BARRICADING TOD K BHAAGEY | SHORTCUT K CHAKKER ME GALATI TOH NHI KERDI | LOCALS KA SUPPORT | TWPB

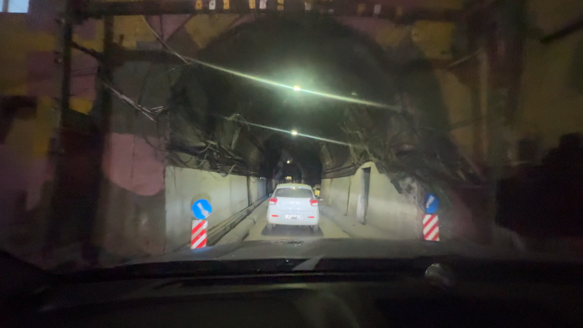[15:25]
तो भाई यहाँ पे भी एक घंटे बाद उन्होंने खोला अपना ये ज्वाल टनल वाला है,
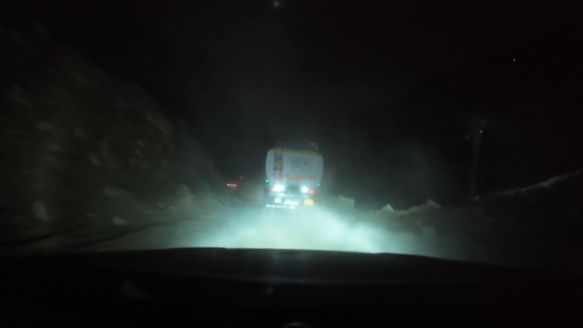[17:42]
हमारी हद टेस्ट हो रही है बस बस, पर इन्हें ये नहीं पता हद करने में हम नकते हैं। धूल मिट्टी इतनी उड़ रही है कि रोड तो दिख नहीं रही है, आगे जो गाड़ी चल रही है उससे थोड़ा सा डिस्टेंस मेंटेन करके चलना पड़ रहा है।